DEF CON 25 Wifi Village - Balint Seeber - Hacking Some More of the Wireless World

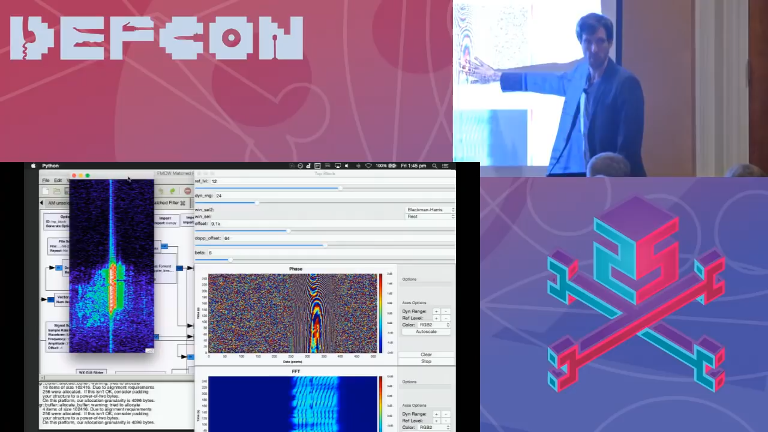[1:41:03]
This looks like noise because there's, you know, there's nothing strong there. But amazingly, you can see this phase structure in these range bins in the return. So, you know, I had never looked at a phase plot like that before. Phase waterfall. And it kind of looks cool.